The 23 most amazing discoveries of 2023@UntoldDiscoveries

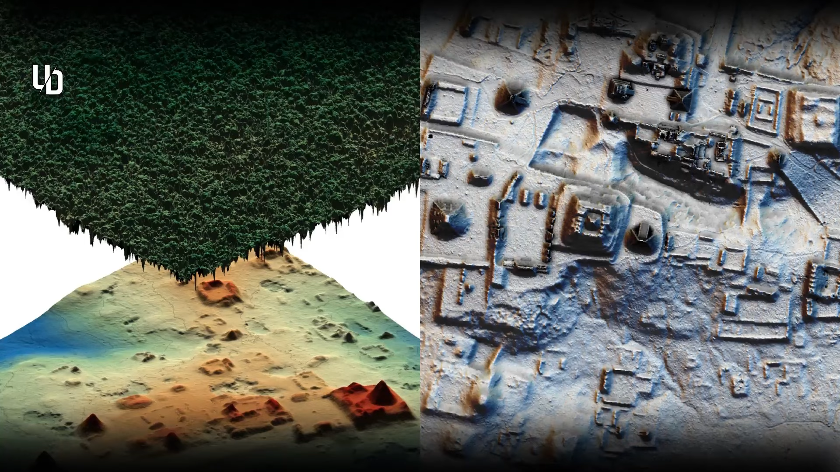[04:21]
The remains of the largest pyramid are more than 80 feet high. Number 4.